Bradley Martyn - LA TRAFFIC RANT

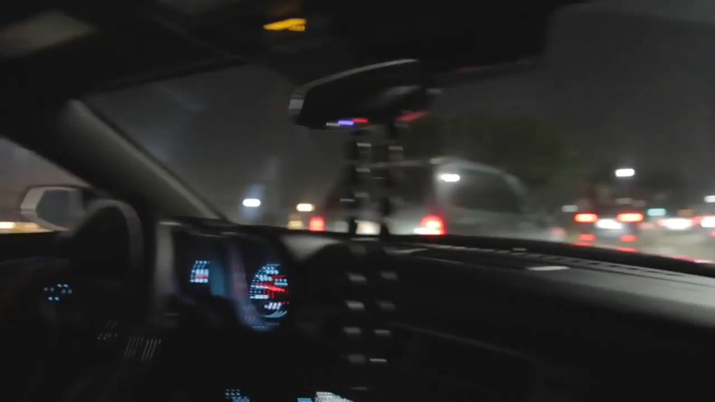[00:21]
Like, it's going now. When we showed them, now it's going. But just like five minutes ago, we were sitting on like zero miles per hour every five minutes.